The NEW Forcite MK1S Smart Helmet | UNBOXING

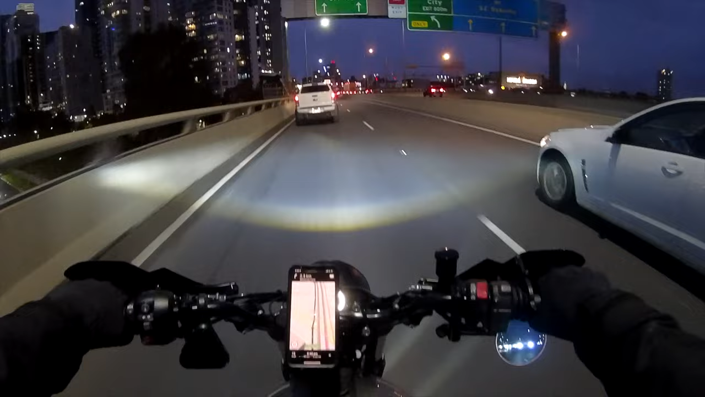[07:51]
Dashcam mode continuously records until you reach your SD card's storage capacity, then deletes the oldest footage on a loop so you can set and forget while capturing everything all the time. Now, as I mentioned earlier while out on the ride, Forcite is a helmet brand with safety being number one.
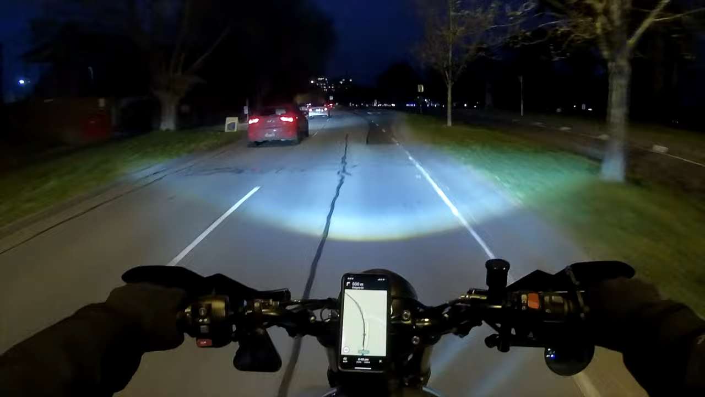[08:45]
If you aren't a serious video creator and you want to share footage of your ride with some mates with the ability to record your voice while riding, or maybe you want to record your track days.